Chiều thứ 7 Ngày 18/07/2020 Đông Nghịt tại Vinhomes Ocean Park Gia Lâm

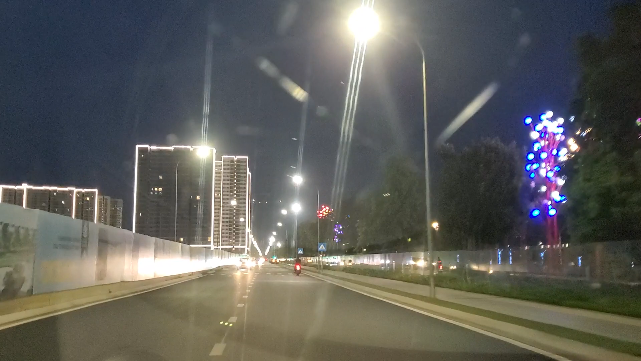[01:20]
Thiên Định đang đi trên cái con đường này là cái con đường trục ven sông. Nó song song với đường cao tốc Hà Nội Hải Phòng. Bên cạnh con đường này đó chính là những cái tiện ích dịch vụ vui chơi giải trí,
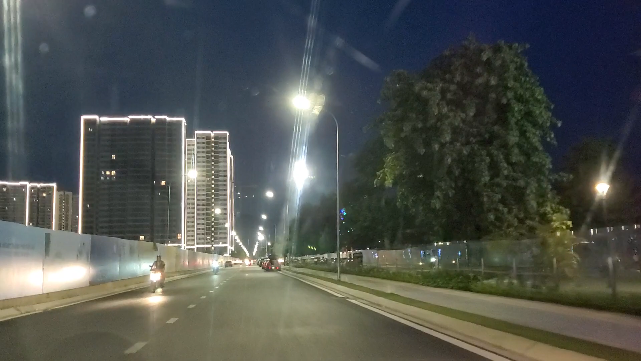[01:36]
khu vui chơi dành cho trẻ em, sân tập gym đây.
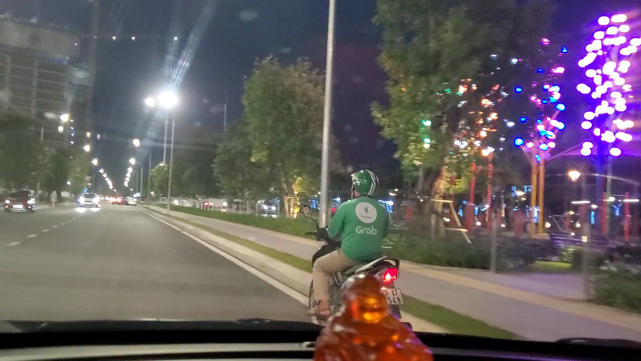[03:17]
Khu vườn nướng thì không phải nói nữa, khu vườn nướng thì quá là đông luôn. Đấy, cô chú anh chị nhìn thấy không?
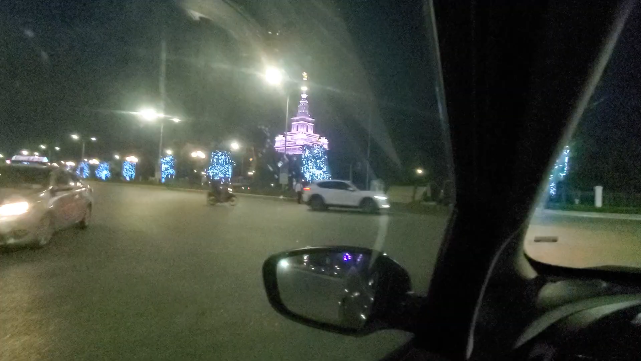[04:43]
Quý anh chị chúng ta có thể thấy được là buổi buổi tối là cái trường đại học Vinuni nó lung linh như nào không ạ? Đấy, nó rất là đẹp luôn.
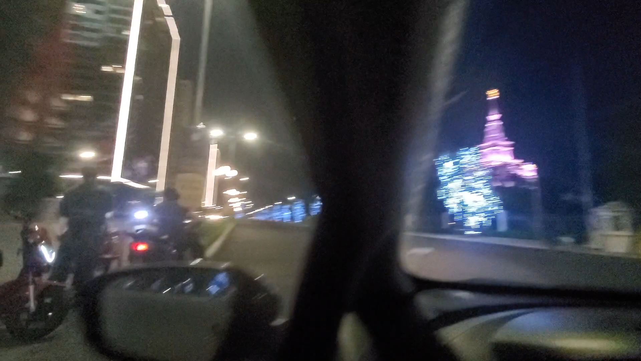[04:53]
Đây, đây chính là con đường 52 mét. Mình sẽ mở cửa ra quay cho nó nét.
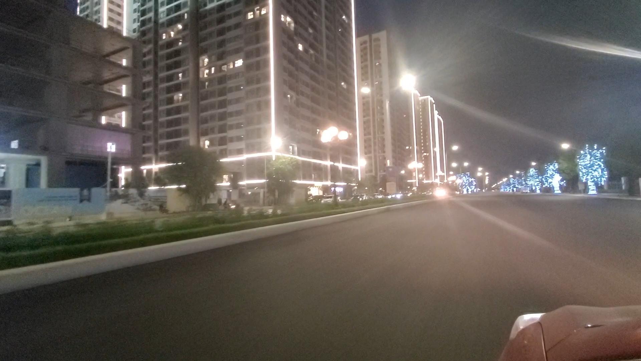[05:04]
sản bên chúng tôi bây giờ đã cực kỳ sôi động rồi đây. Quý vị anh chị hãy nhìn cái hình ảnh này có giống như những cái khu TV Việt Nam City không ạ?